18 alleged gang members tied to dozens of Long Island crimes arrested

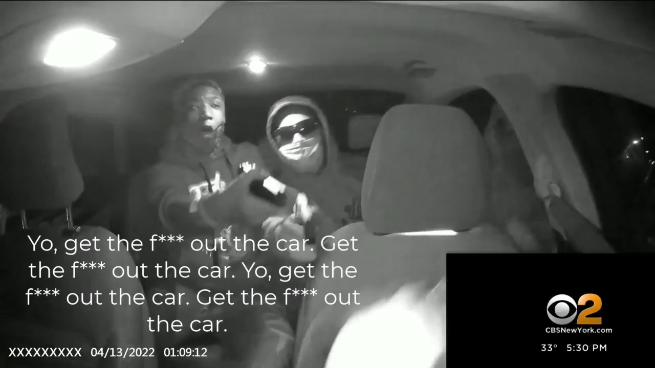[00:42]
You're looking at an armed carjacking of an innocent rideshare driver in Waiting River. Shooter off.
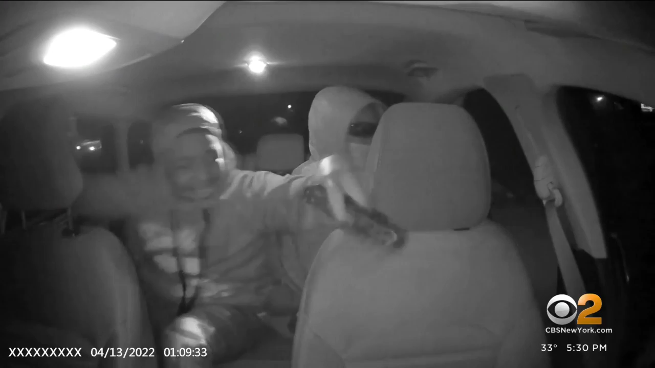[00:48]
The gunmen gleefully grinning as they steal the car. Part of a ruthless gang, say officials responsible for 31 violent acts from Suffolk to Nassau since last year,